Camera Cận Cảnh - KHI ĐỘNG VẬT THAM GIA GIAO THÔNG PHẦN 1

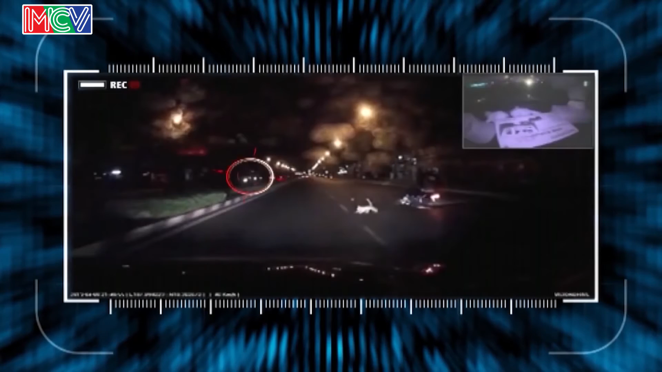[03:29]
Khi nhìn vẹt lửa tué lên từ chiếc xe gắn máy Có thể thấy cuốn ngã là rất nghiêm trọng Thật khó tin, nhưng sự thật vụ tai nạn này được gây ra chỉ bởi một chú mèo trắng mà thôi